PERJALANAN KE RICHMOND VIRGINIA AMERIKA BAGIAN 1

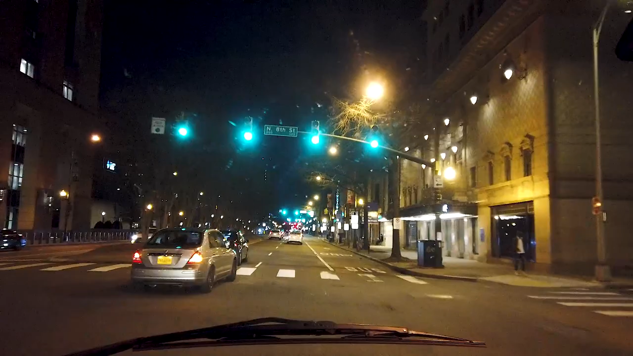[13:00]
Sama seperti di Jakarta Aku sih Gak tau ya Melihatnya hampir sama Cuman ya Ada beda lah dikit ya Mungkin Ada tempat-tempat Hiburan yang berbeda Gitu aja Kalau disini kan Mungkin lebih Lebih agak bebas Gitu ya Kehidupan malamnya Menurut aku sih gitu ya Itu aja
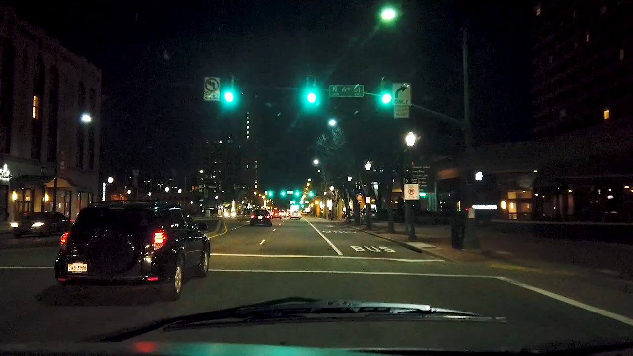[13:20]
Jadi ini kampus disini Nah itu Sebelah kanan itu kampus
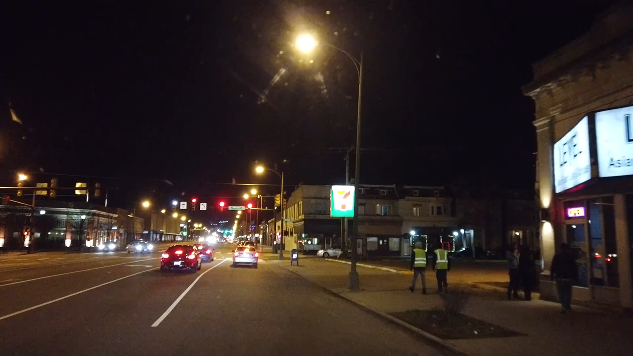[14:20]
Wah itu guys 7-11 tuh Dimana-mana ada guys Tuh Kalau anda lihat tuh Logonya 7-11 Kenapa Convenient store Itu guys Sebelah kalender
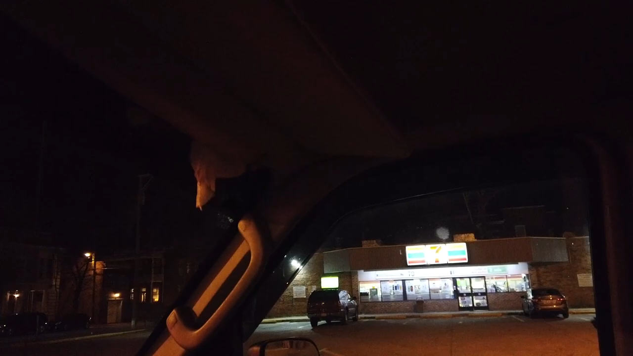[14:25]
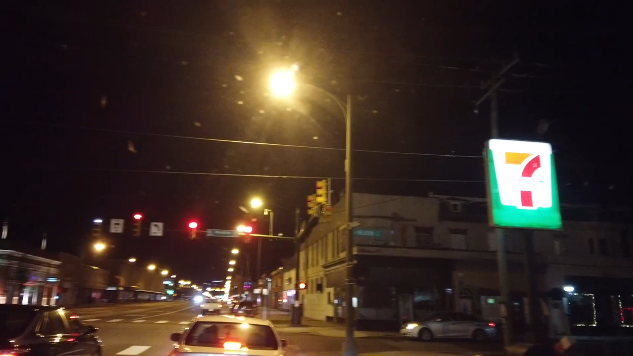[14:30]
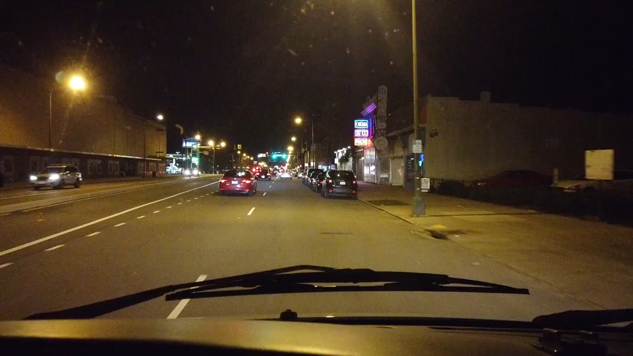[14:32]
Itu kan dari tadi Kita lihat Oke Itu dari tadi kan guys Jarang kita Ini ya Lihat Apa namanya Orang-orang yang lalang Ada sih Satu dua Kayak gitu Tapi Mereka Kebanyakan Jarang keluar Dan lagi ya
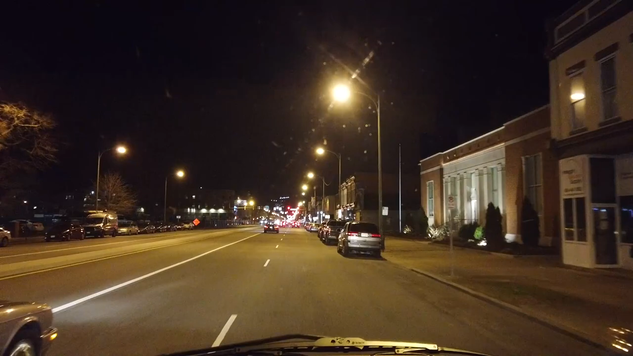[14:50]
Di Amerika Di Amerika Di sini Itu Jam 8 Itu mereka Udah Udah Ini guys Restoran-restoran Udah pada Tutup Mereka Nggak mau Buka terlalu
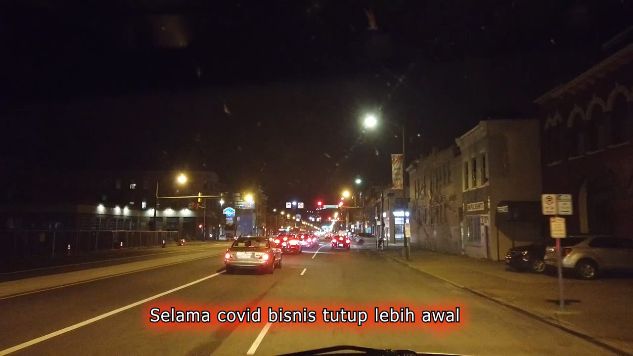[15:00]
Malam-malam Kayak gitu Karena jam 8 Mereka udah Tutup Semua Restoran Ya ini Dimasuk ke Highway nih guys Kalau malam hari Seperti ini Kadangnya
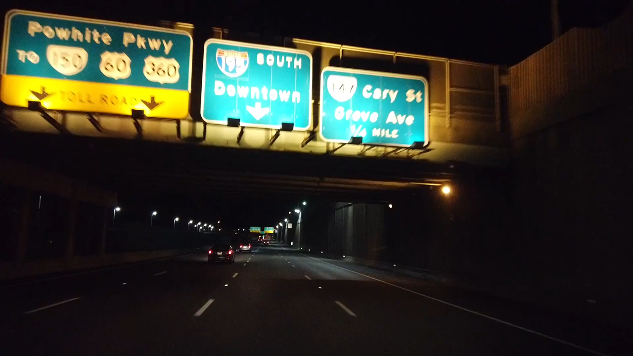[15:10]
Oke guys Ini agak gelap ya Tapi Saya ini Nah itu
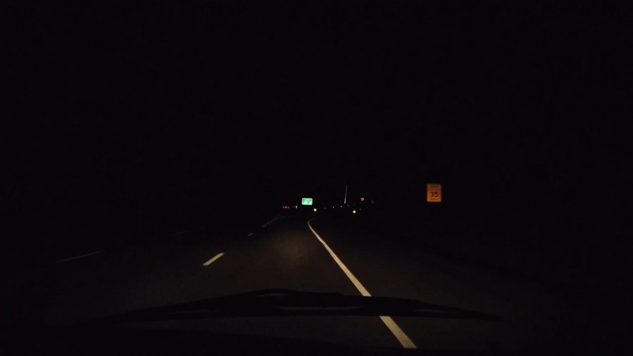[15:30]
Ini saya Ini di 211 ini Exit 211 Itu exitnya Mbak Santi udah bilang At the stop sign Turn right At the Roxbury Katanya Mbak Santi luar biasa Nah ini Perhatikan ya Kalau anda Walaupun tidak ada polisi Ya Kadang-kadang polisinya Suka ngumpet guys Ada stop sign Anda
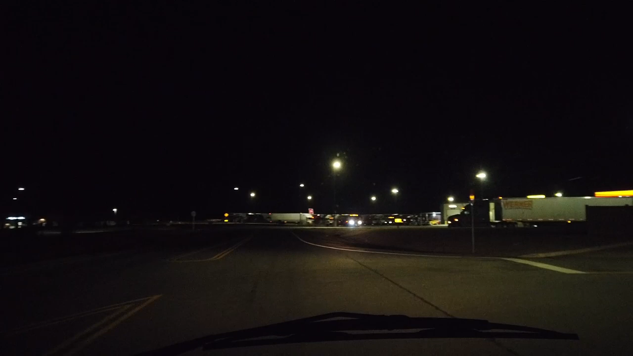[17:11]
Tuh kata Mbak Santi Turn right katanya gitu Nah Then You arrive at the destination Arise katanya gitu Udah nyampe Gitu katanya Nah guys Parkirnya disini guys Tuh kan Mantap kalo disini tuh Aku bisa tidur disini Set
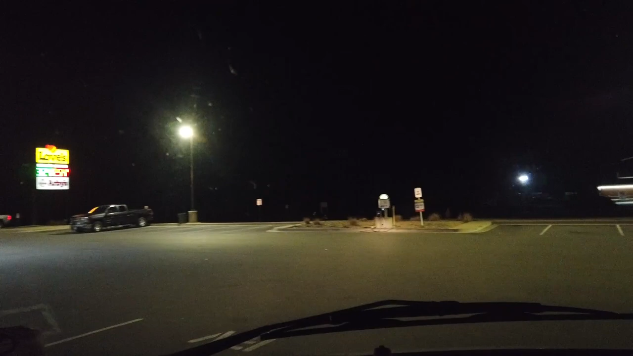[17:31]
Parkir disini guys Dah
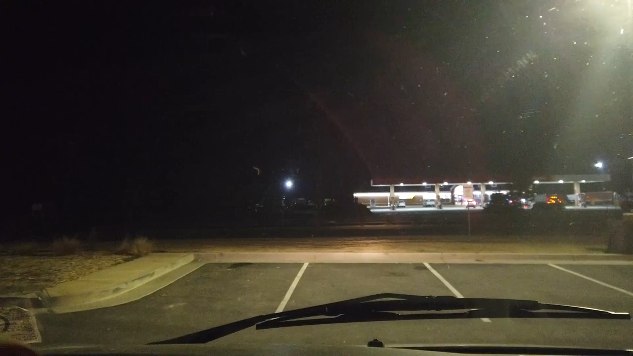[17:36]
Udah deh Bisa tidur disini Disini emang Loves Ataupun Pilot itu yang di depan sana itu Itu untuk tidur guys